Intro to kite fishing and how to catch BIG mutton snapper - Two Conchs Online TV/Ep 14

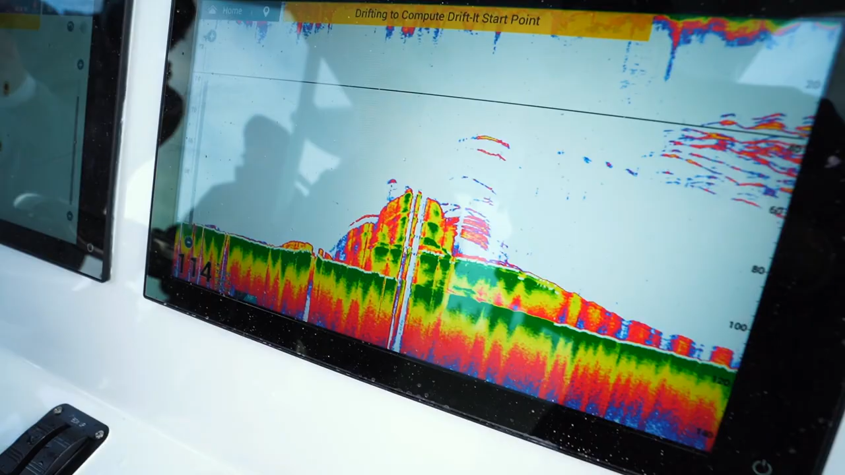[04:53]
And as we drift, it's gonna calculate everything for us.